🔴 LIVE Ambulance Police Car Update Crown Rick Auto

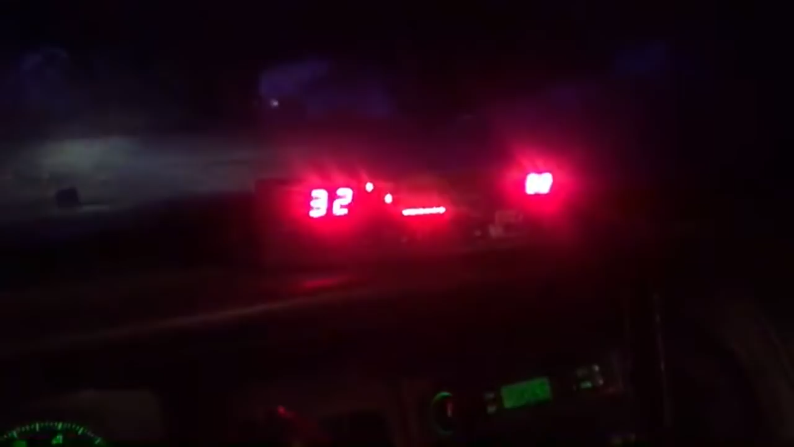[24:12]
All right, let's go catch some speeders. Wait, how do I scan this?